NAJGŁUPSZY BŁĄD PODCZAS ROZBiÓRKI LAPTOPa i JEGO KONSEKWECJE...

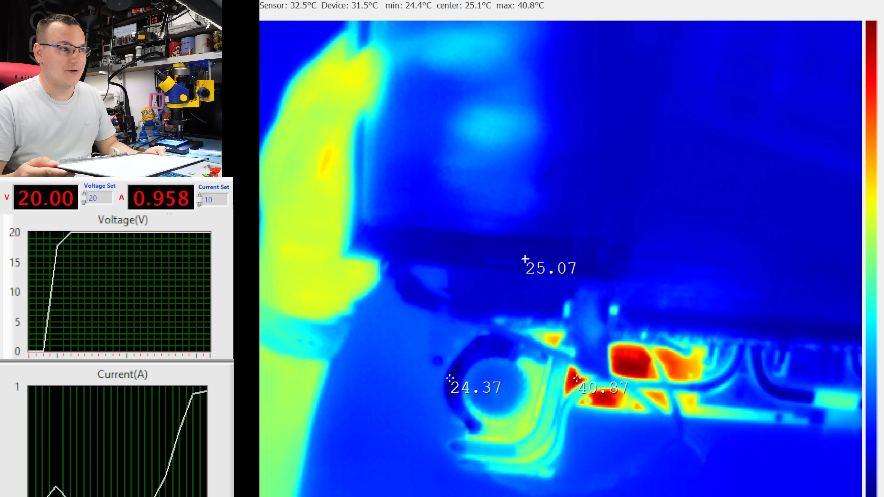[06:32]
On screen: max 40.8°C, min 24.4°C
Myślę, że teraz mnie matryca i jej logika nie zaskoczy. Dobra. I patrzcie. W tym miejscu nagrzewa się kontroler. 77 stopni. Tyle mamy na układzie. Dobra. Wyłączmy.
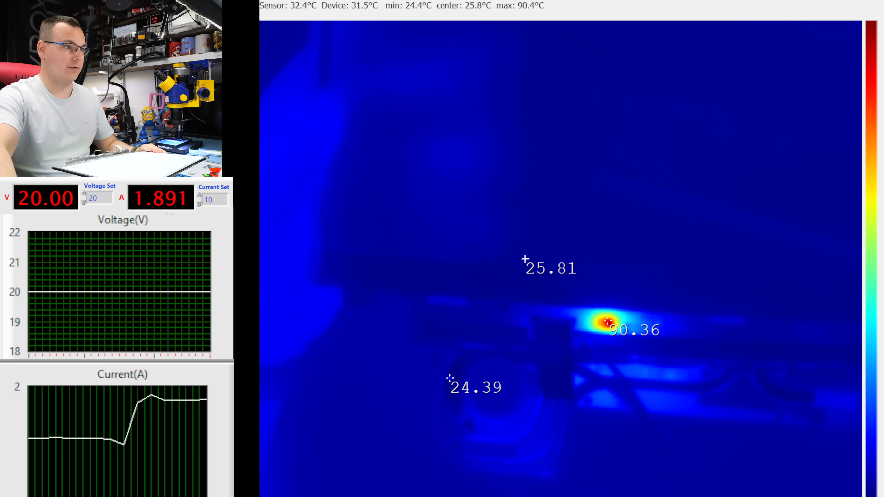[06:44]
On screen: max 90.4°C, min 24.4°C
Wyłączmy. Bo zaraz się to zjara w cholerę. Pyk. 70 stopni.
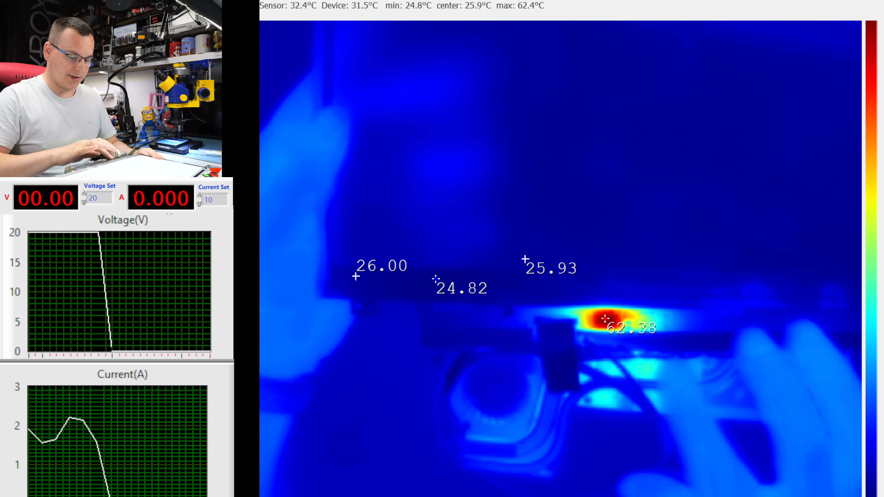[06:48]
On screen: max 62.4°C, min 24.8°C
Nawet 80. Odpinamy zasilanie. Wiecie co spróbuję zrobić? Wymienię układ na elektronice matrycy. Tu jest jakiś układ LG.
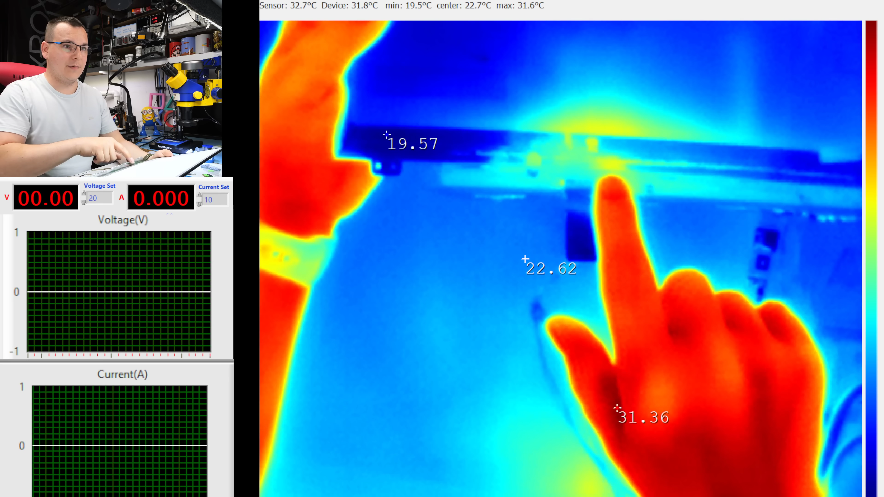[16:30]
On screen: max 31.6°C, min 19.5°C
Więc przechodzimy na ujęcie z termowizji w tym miejscu jest elektronika matrycy i oczywiście driver puszczamy zasilanie co? Zobaczymy trochę się boję no ale świat do odważnych należy dobra tkamy on cyk popal licho odpalamy włącznik i zobaczymy czy się będzie nagrzewał układ czy nie 3, 2, 1 go
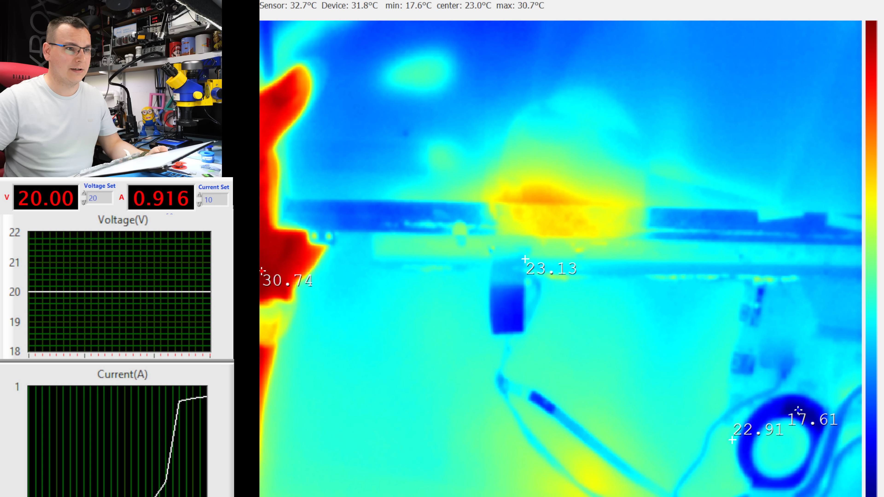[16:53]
On screen: max 30.7°C, min 17.6°C
włączam laptopa
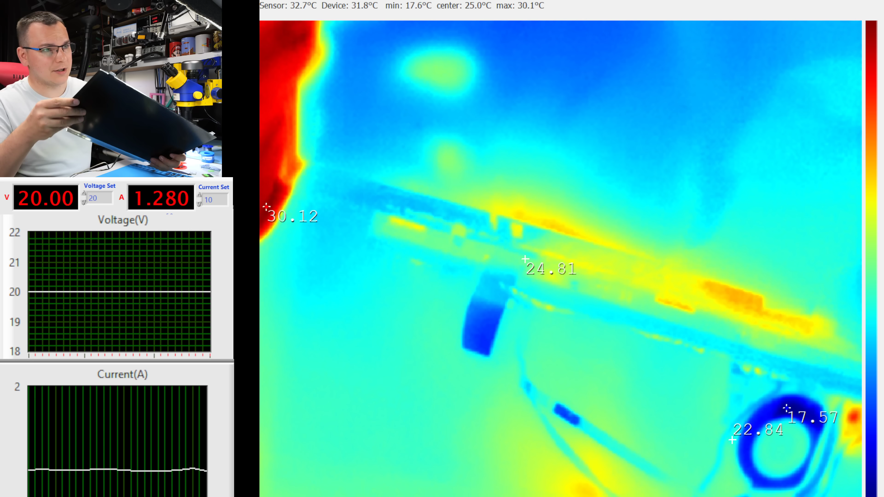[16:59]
On screen: max 30.1°C, min 17.6°C
na razie nic się nie grzeje obrazu też nie ma
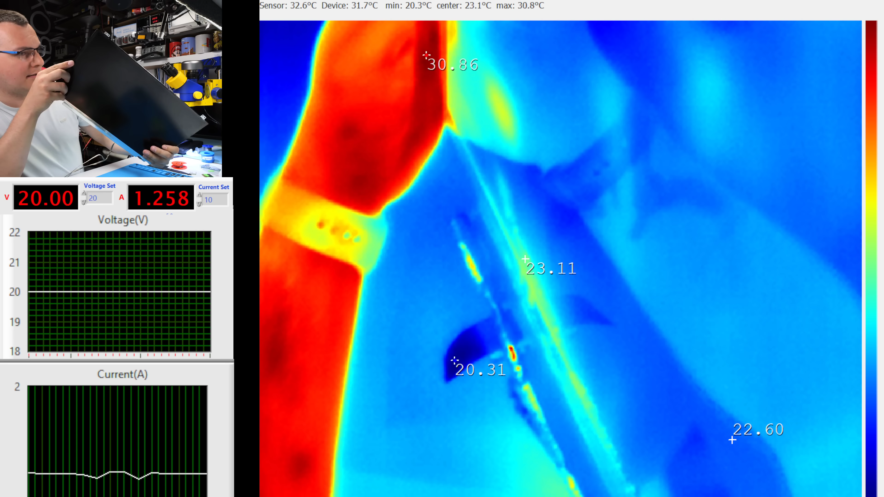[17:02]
On screen: max 30.8°C, min 20.3°C
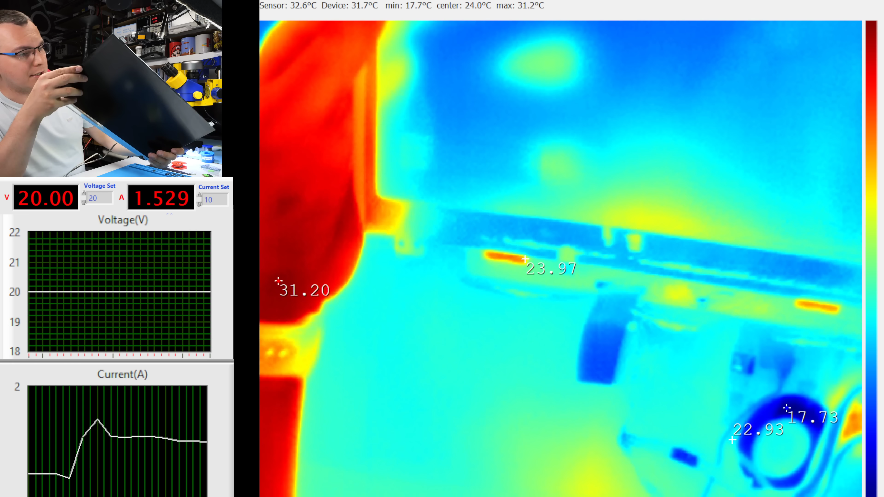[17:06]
On screen: max 31.2°C, min 17.7°C
układzik się nie nagrzewa obrazu nie ma nie ma